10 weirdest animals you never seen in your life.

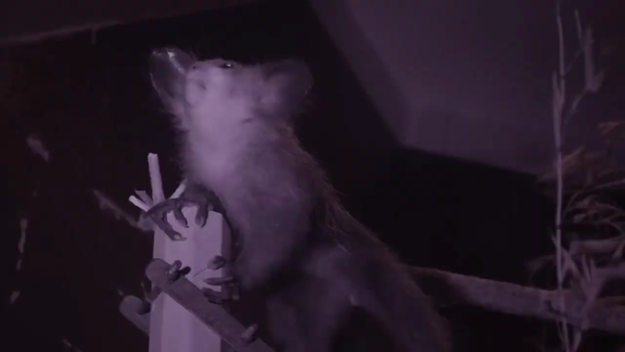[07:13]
a strepsorine primate native to Madagascar with rodent-like teeth that perpetually grow, and a special thin middle finger.